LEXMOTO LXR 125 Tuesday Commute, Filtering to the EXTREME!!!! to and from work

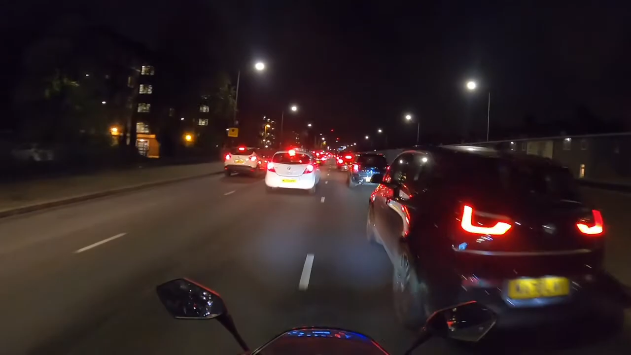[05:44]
Oh, you are a fucking donut.
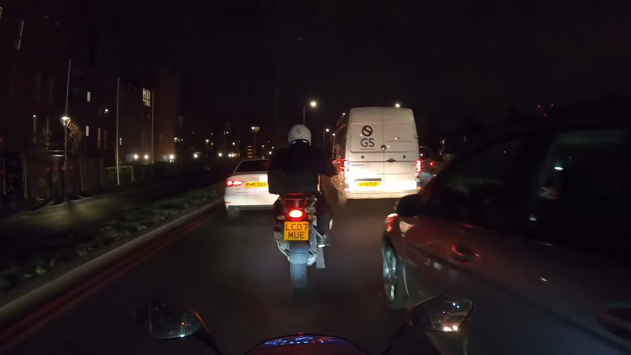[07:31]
Just because it's so much easier to get anywhere.
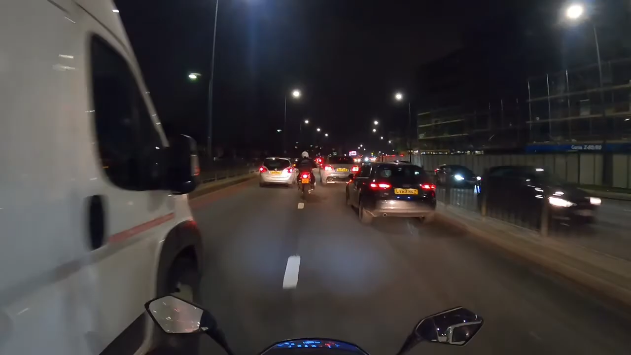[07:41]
Oh, look at your Bentley Bentayga. You're fucking still stuck in traffic. Oh, what a ledge. Oh, fucking hell, look at this. For all the space of like a second.
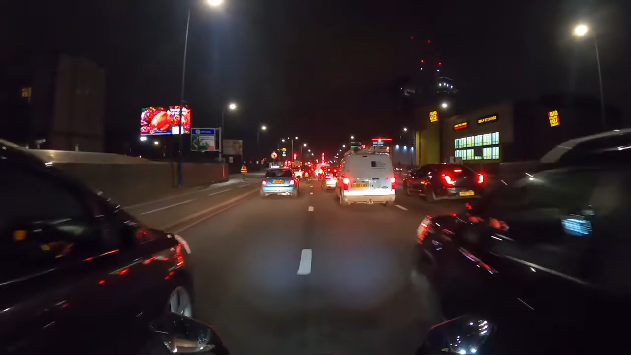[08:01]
Do you think I'll make you through there? Do you think I'll make you through there? Yeah, you're right. You sure? No. All right, let's give it a go, eh? Wish me luck, yeah?